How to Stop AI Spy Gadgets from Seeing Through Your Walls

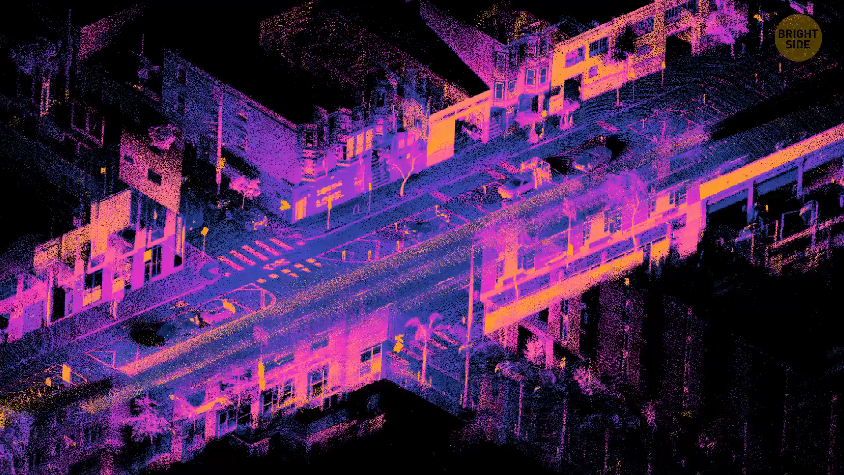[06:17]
These maps include details such as buildings, roads, and other vehicles.
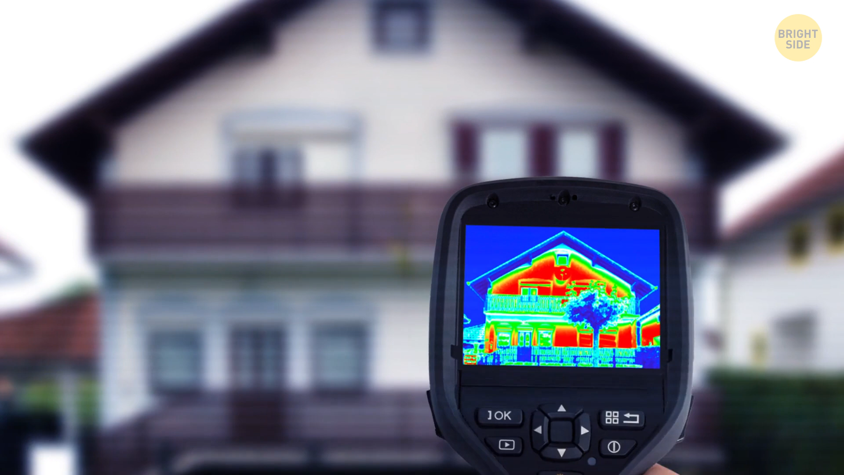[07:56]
showing where your home loses heat or lets in drafts.
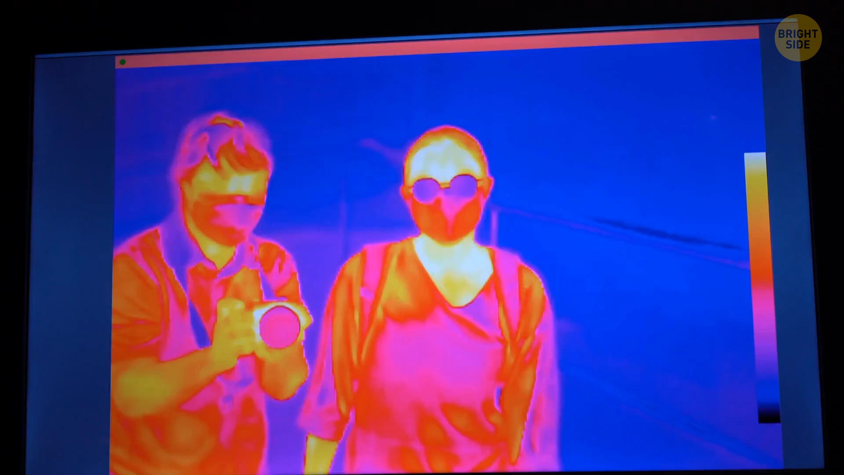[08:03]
What thermal imaging cameras do is detect infrared energy emitted by all objects based on their temperature.
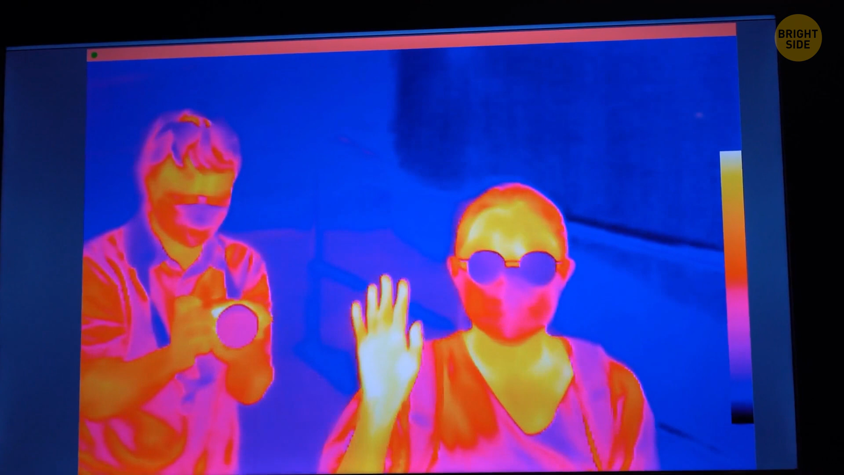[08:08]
This energy is invisible to the human eye,
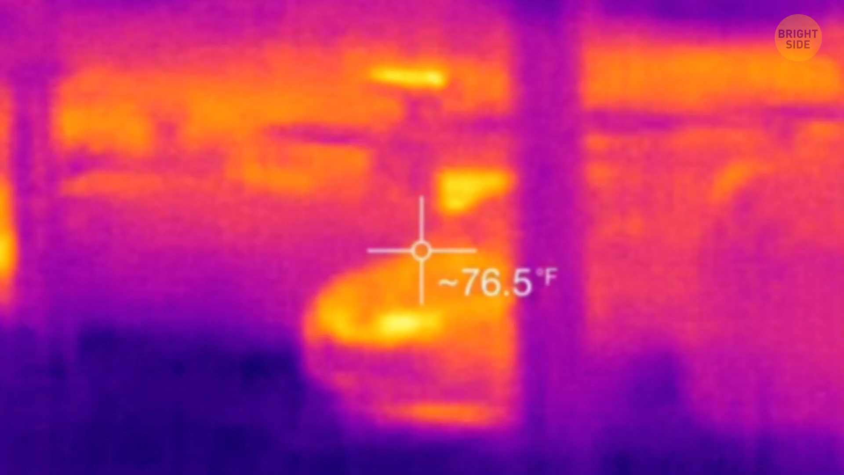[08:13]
On screen: spot 76.5°F
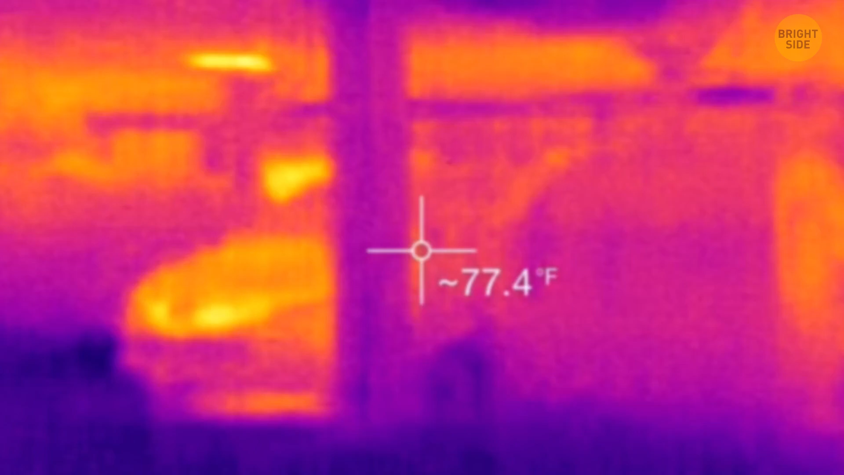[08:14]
On screen: spot 77.4°F
but these cameras can see it all and translate it for us using an infrared detector.
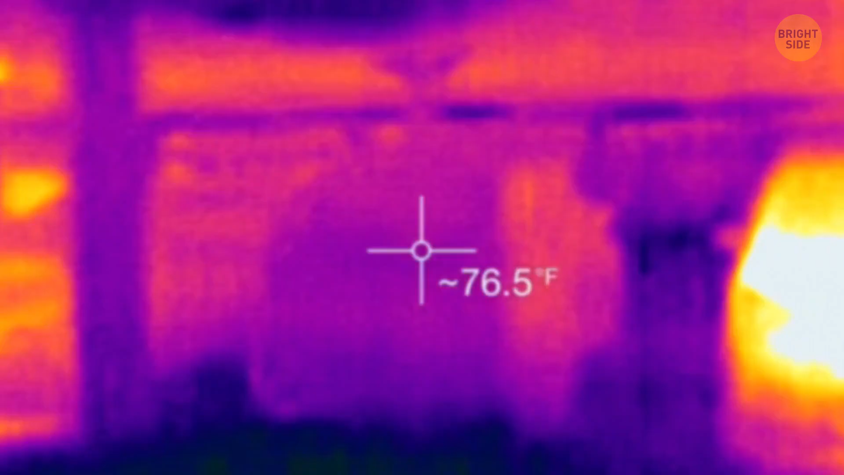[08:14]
On screen: spot 76.5°F
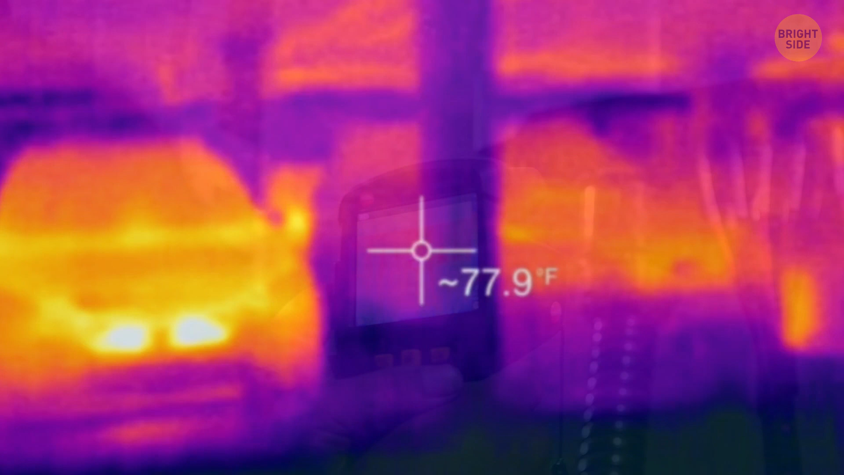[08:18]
On screen: spot 77.9°F
The camera's software processes the captured radiation data and translates it into an image.
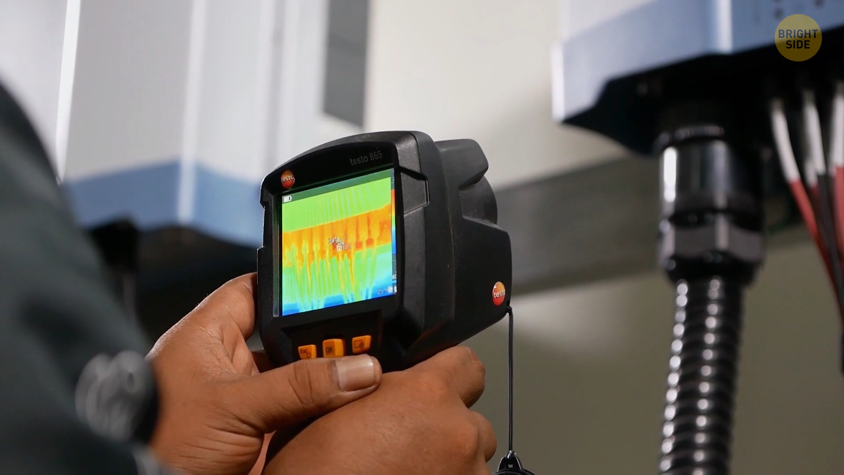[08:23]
You know, I'm talking about those weird pictures that show how hot or cold things are.